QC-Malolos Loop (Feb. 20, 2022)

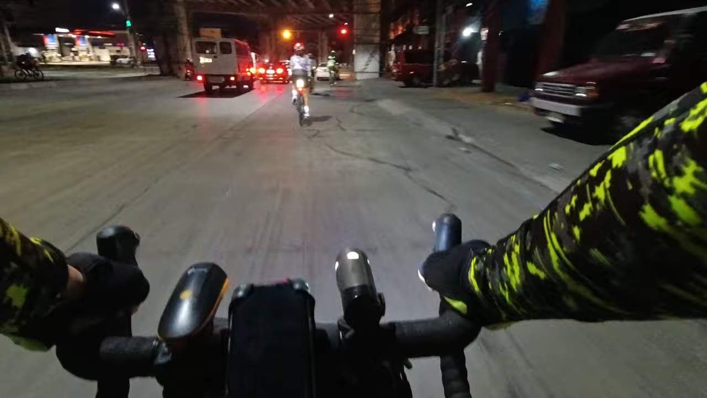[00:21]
So this is G. Rodriguez intersection.
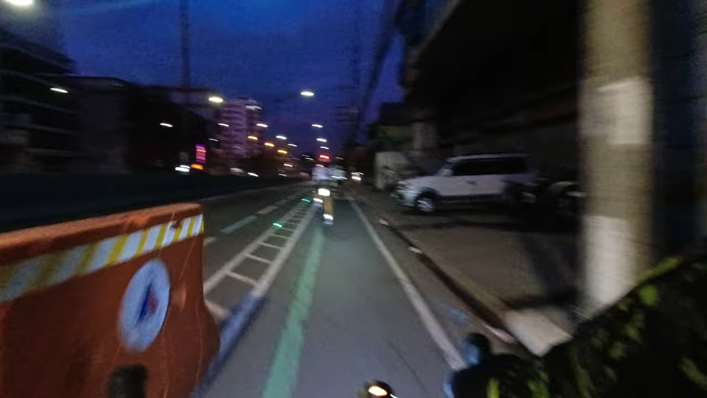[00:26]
We're now in Quezon Avenue, just turned left from Araneta.